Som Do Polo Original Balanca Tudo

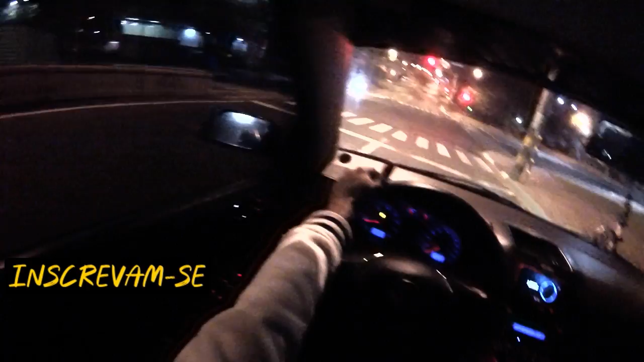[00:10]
Estamos indo embora pra casa, acabamos de sair do trampo. E estamos com mais um vídeo brabo, mano, pra vocês. Mais um carro vlog monstro de noite, é pra quem curte. A iluminação do polão pegando tudo, fi.